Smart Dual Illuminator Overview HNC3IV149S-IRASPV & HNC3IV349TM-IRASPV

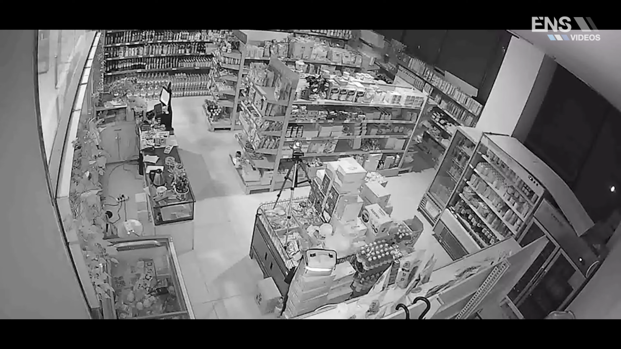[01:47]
and then if someone approaches your home, someone approaches your commercial building, it's going to kick in, the LED light turns on,